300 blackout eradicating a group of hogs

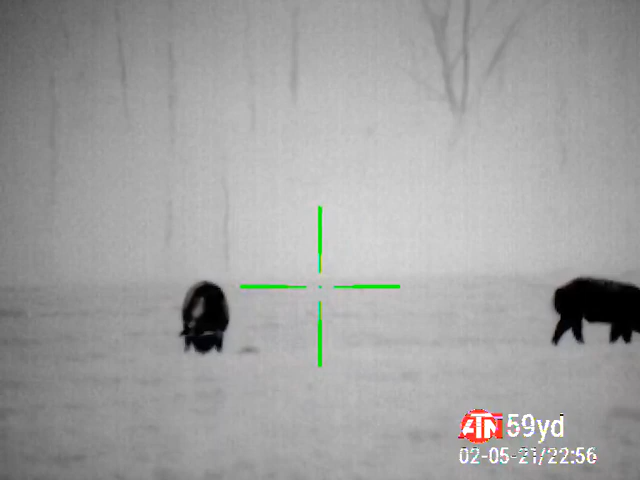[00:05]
This one right here. Yeah. This one, get the one in the center, that big old ice cream. Okay.